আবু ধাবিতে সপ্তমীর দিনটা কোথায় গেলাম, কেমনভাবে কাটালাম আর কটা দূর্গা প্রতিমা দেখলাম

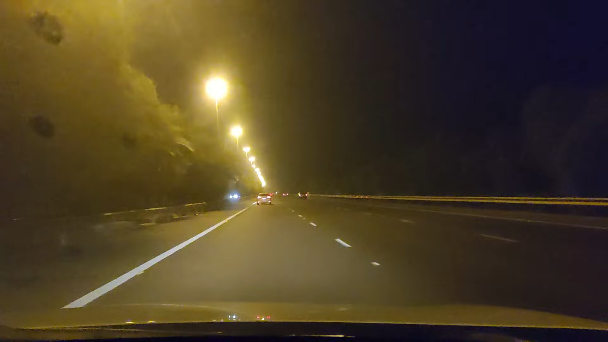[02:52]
এই দুটি ঠাকুর দেখে আমরা এখন রাত্রেবেলা, মানে এখন রাত্রি 10টা বাজে, বাড়ির দিকে যাচ্ছি। আমার ভিডিওটা ভালো লাগলে লাইক শেয়ার অবশ্যই করবেন, চ্যানেলটিকে সাবস্ক্রাইব করবেন। আজকের মতো বাই।